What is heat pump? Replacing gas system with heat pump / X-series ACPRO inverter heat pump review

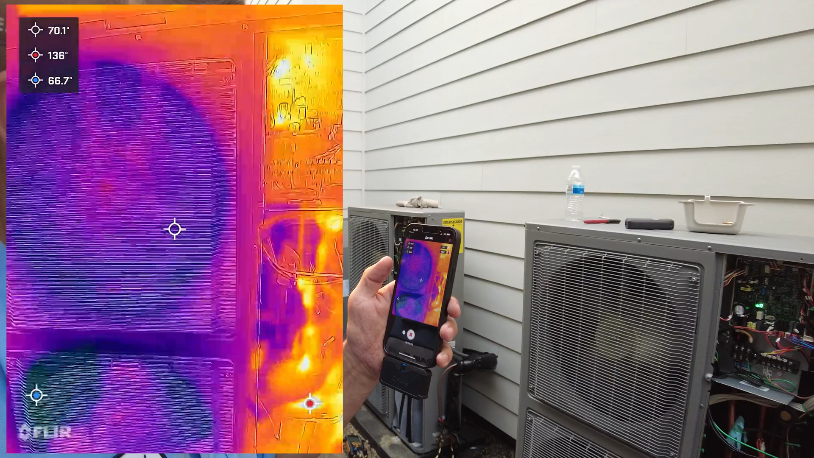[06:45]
blow out cold air so you can see that it is
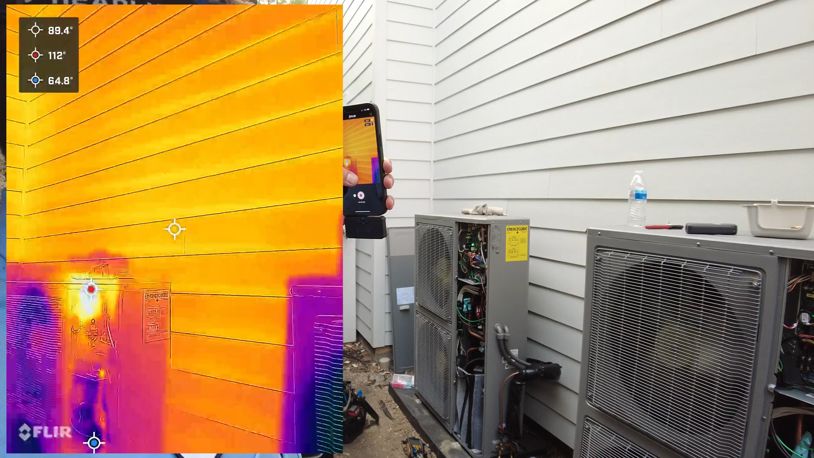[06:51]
outside is around 112 degrees and we have 66 degrees cold air coming out of this unit so they actually get heat from the outside
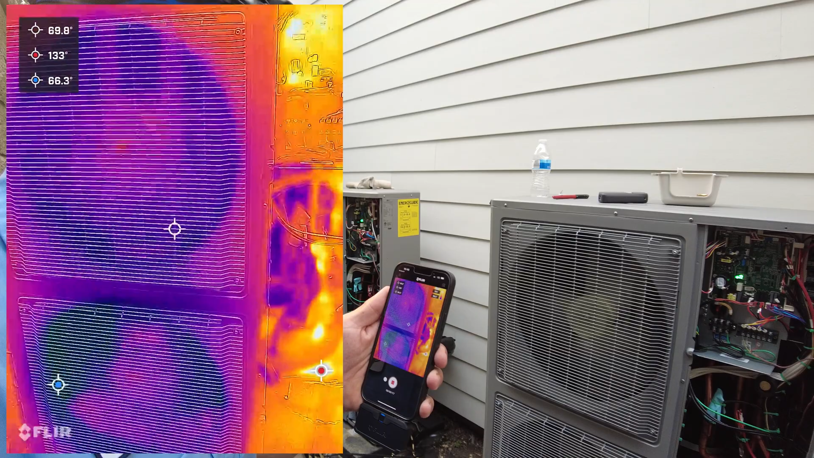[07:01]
air and putting this heat into the house same
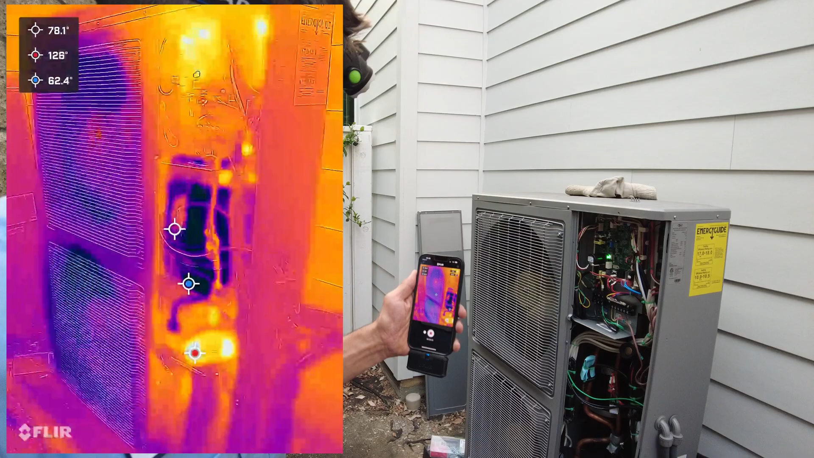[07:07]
way as this unit as well run it in running in heat mode so we have 62 degrees air coming out
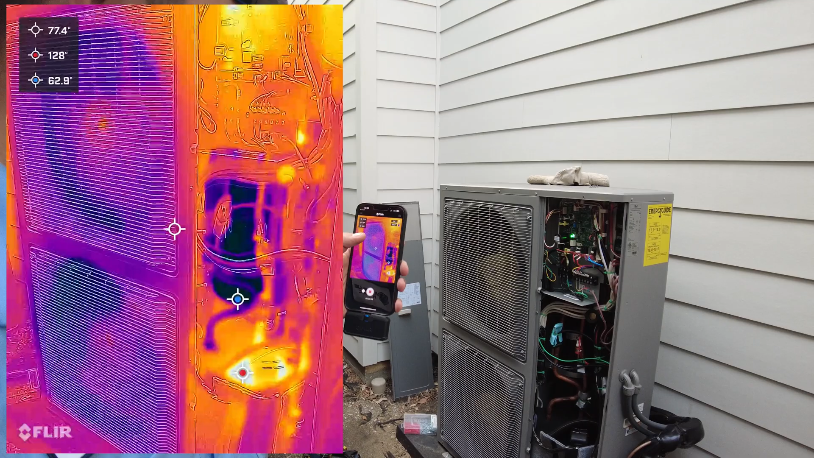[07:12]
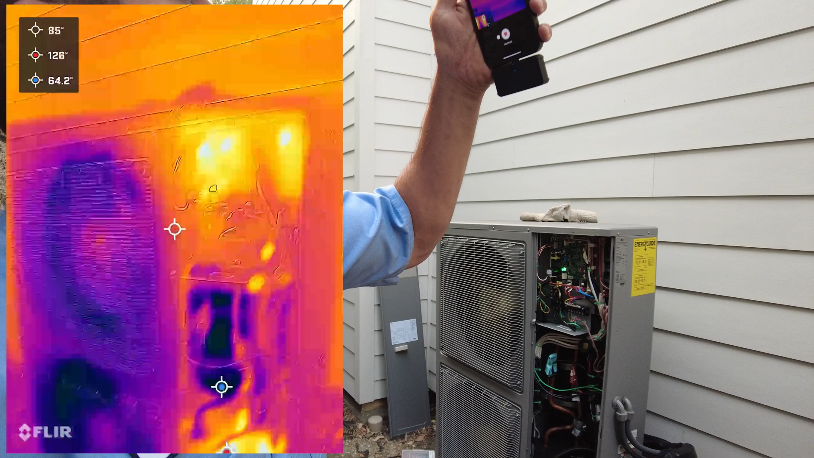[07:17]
and outside it's around actually 95 so
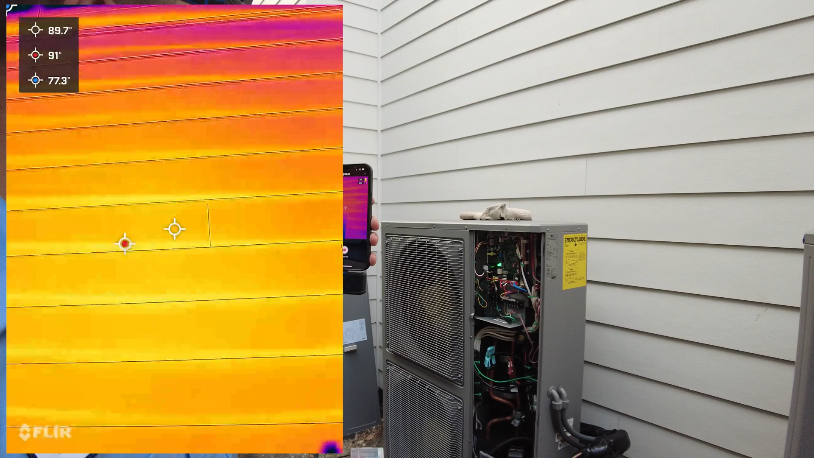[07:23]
that's how heat pump works it just takes heat from outside air and even if it's 40 degrees outside it's still able to